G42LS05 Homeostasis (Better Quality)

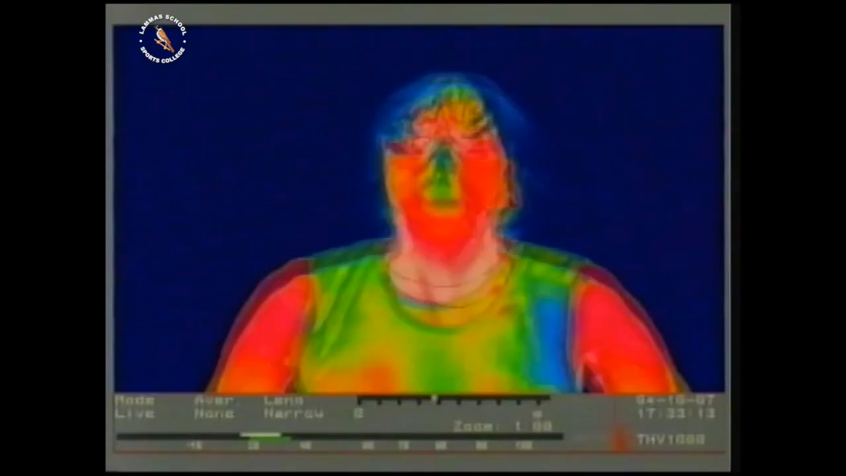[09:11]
It shows the temperature of her body surface, the hottest areas shown in red and orange, her face, neck and arms. Cooler regions show up in yellow.
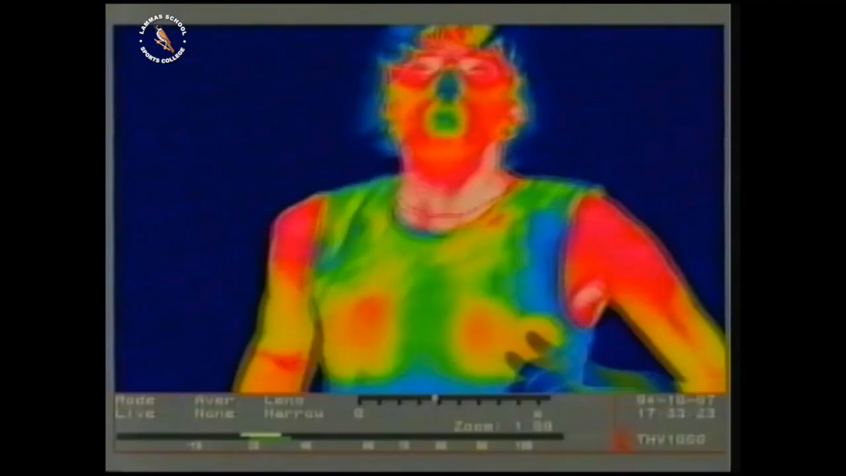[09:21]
The coldest parts of her body, her hair and fingertips, show up as green or blue.
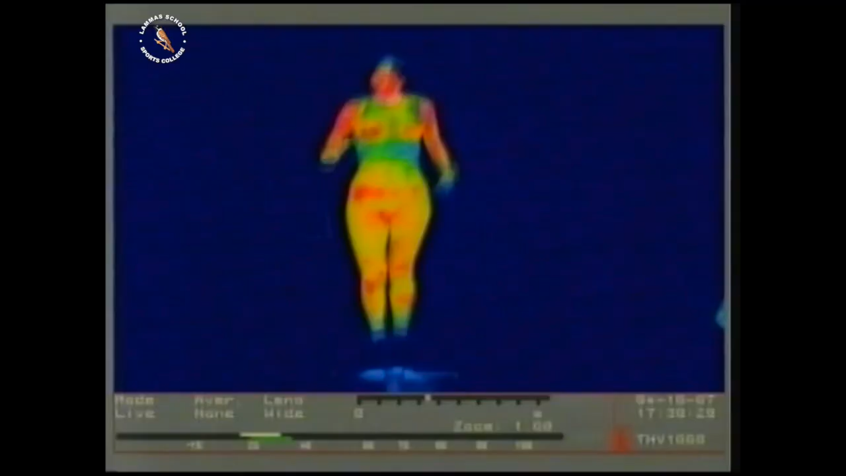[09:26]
The blue and green on her body is, in fact, her running vest.
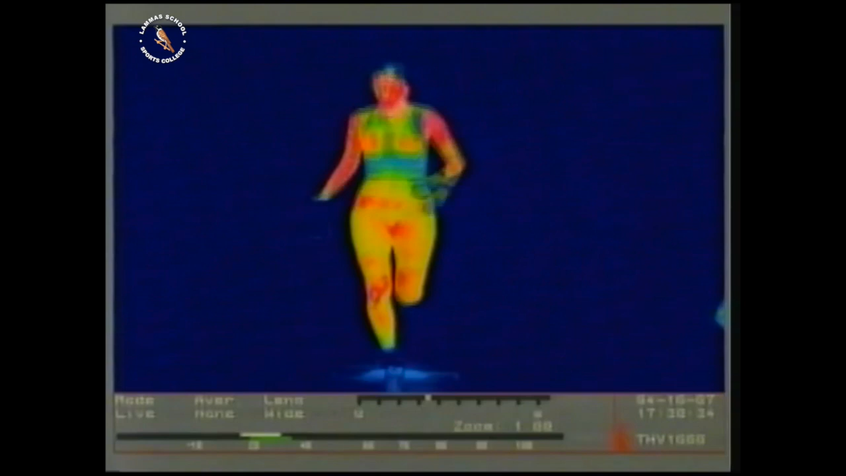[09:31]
Now compare that with an image taken just after the feeding station, at 11 kilometres. Spot the difference?
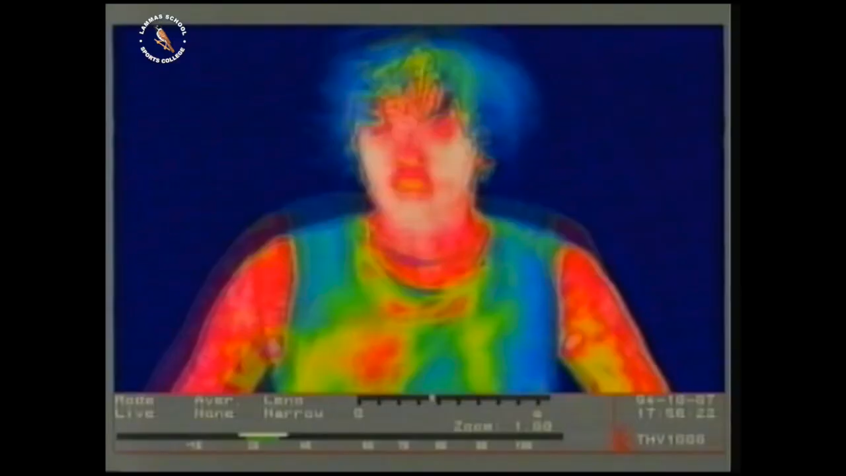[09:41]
The exposed areas of Martina's body are hotter, more red areas, or white, where the body is hottest.
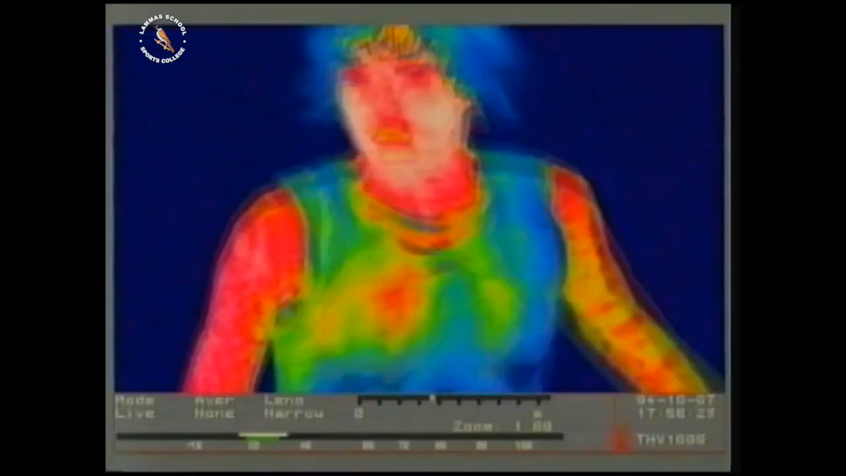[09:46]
Most obviously the shoulder, arms and legs, where the muscles work hardest.
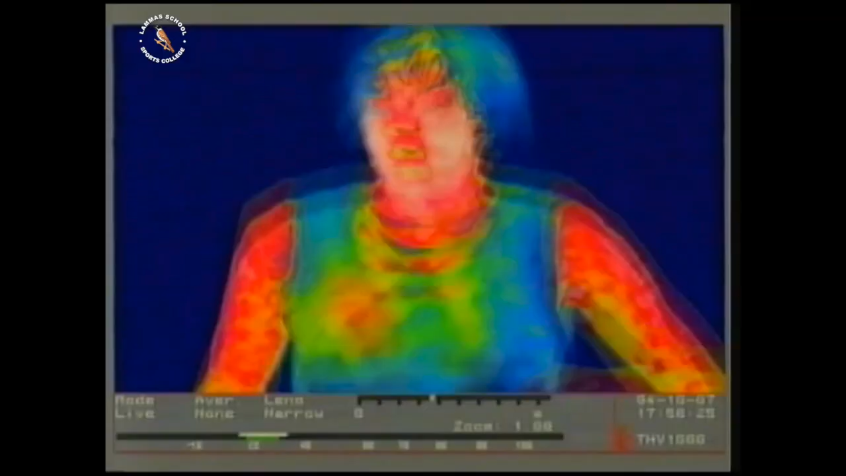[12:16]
Radiation and convection. This is an infrared image. The body looks as if it's glowing.
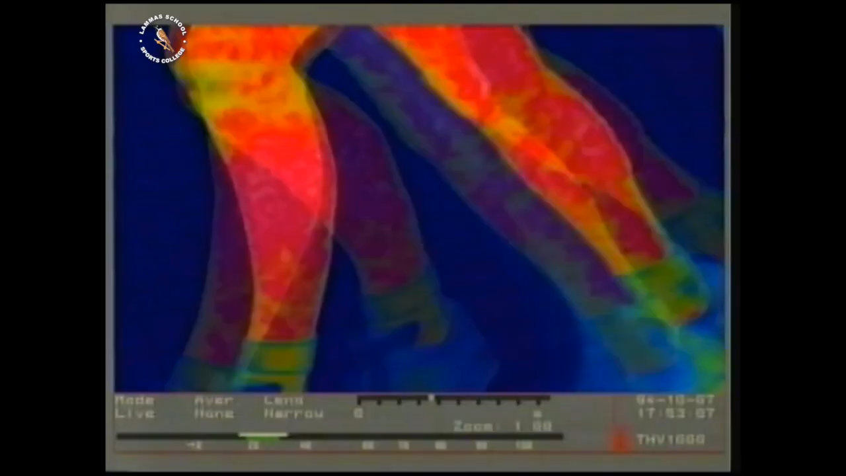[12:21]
Heat is radiating from its surface. But obviously not enough heat.
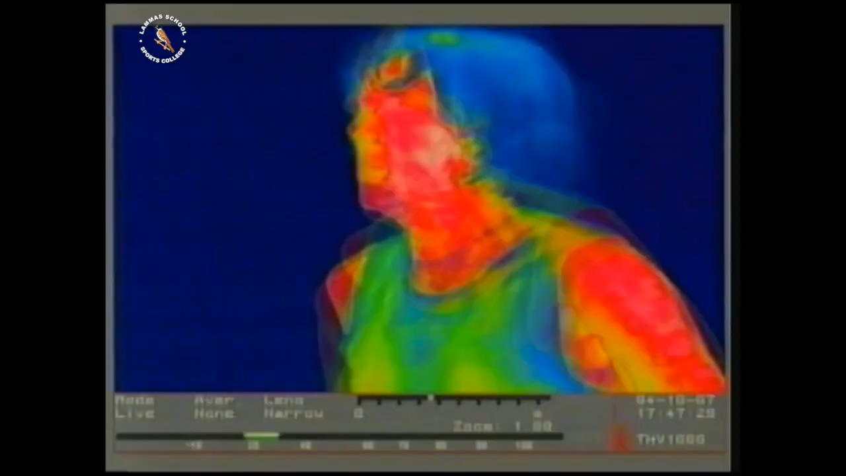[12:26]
What about convection? As she moves through cooler air, heat is carried away from her body's surface.
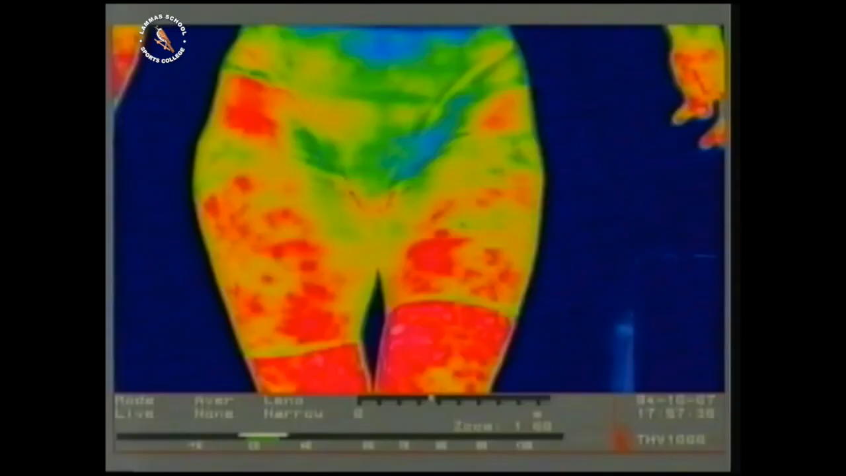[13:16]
But her running vest is much cooler, a result of the evaporation of the sweat collecting in the fabric.